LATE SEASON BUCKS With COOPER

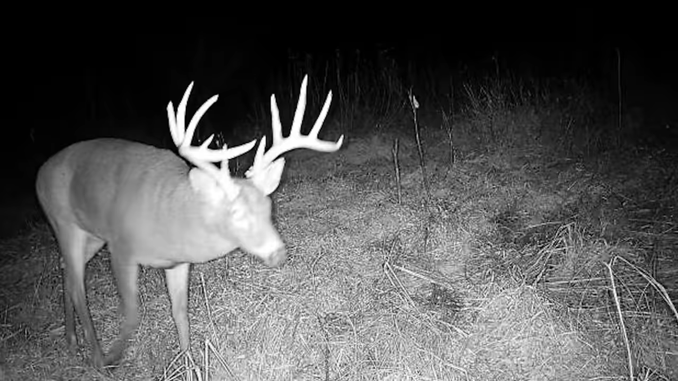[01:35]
He's like a big 11 pointer. Never seen him before. Lefty, he actually showed up in daylight yesterday over in front of this redneck. We'll see. It's just kind of a mixed bag.